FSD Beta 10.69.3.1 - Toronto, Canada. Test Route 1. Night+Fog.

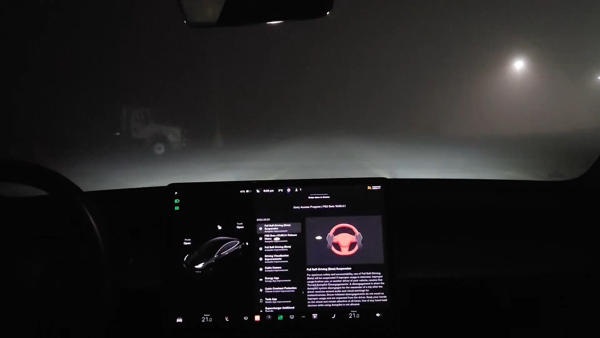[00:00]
okay FSD beta 10.69.3.1 that's software version 2022 36.20 usual route although in the dark with a lot of fog usual route Kirkham to Copper Creek let's go
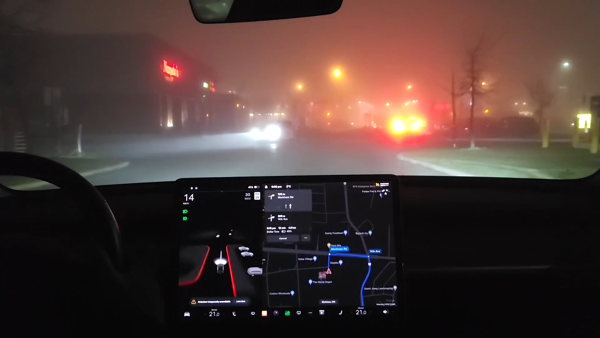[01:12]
go straight now okay here we go go behind those cars good boy come on go behind the cars